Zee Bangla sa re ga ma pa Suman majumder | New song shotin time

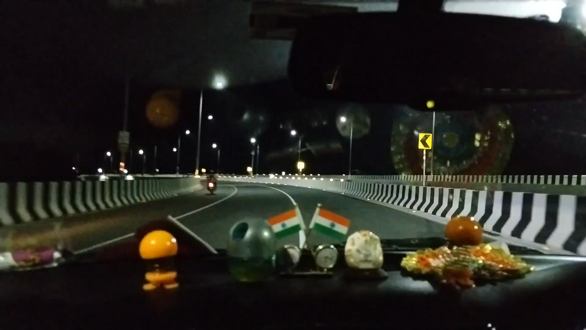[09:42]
সময় এই জন্যই লেগেছে। ওয়াও, রাতের ভিজুয়ালটা দেখো বন্ধুরা, খুব সুন্দর হাইওয়ে NS-34 চকচক করে। খুব সুন্দর লাগছে রাত্রেবেলা। আচ্ছা এখান থেকে আমরা রিটার্ন নিয়ে নেবো। হ্যাঁ সেটা না,